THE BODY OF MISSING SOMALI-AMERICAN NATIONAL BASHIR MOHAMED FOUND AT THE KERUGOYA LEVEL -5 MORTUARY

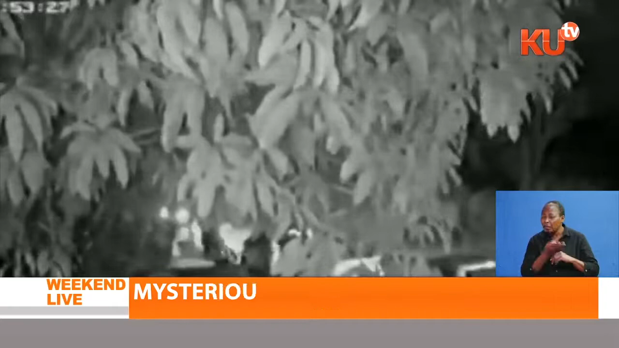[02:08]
At 6.49pm, the black range rover he was driving, registration number KCQ007P,